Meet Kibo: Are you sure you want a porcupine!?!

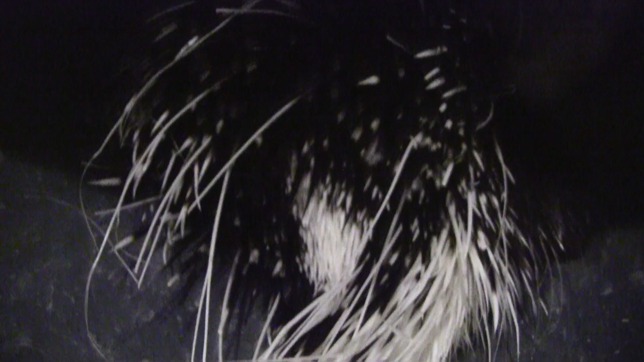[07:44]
And then the long ones are his guard hairs. That's how he feels direction. You gonna come out, Kibo? So that's how he feels direction.